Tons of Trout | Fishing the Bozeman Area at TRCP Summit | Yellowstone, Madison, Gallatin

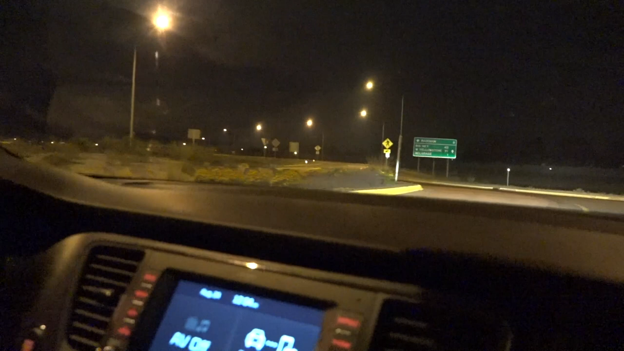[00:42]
That way. Bozeman. Big Sky. Belgrade. West Yellowstone.
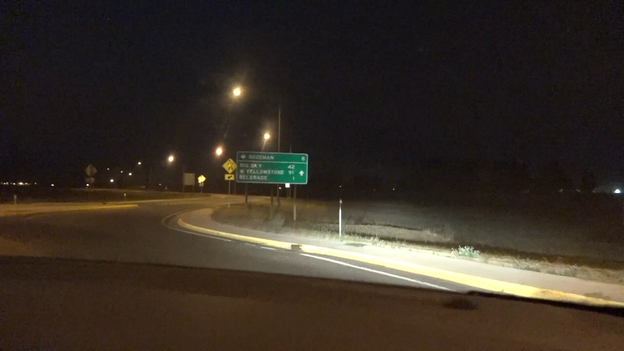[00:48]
All these are really cool things on this sign right here.
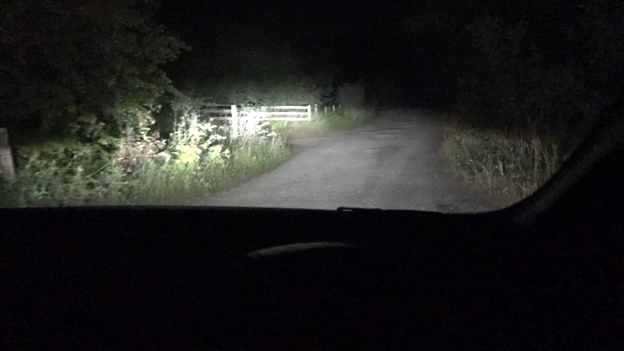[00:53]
On a terrible National Forest road.